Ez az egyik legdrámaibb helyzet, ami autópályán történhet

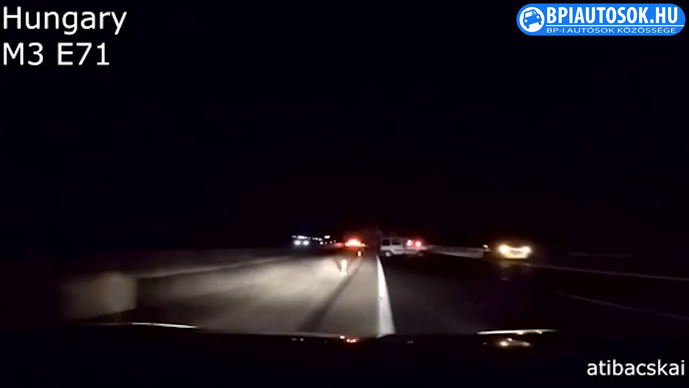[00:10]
Hú, ez jó volt! Váljátok, már ugye mögöttünk is jönnek. Ha baleset van előttünk. Ha baleset van előttünk. Egyrészt közöttünk, hogy kívül a kocsikból. A kocsikból, csak szólok! Nem!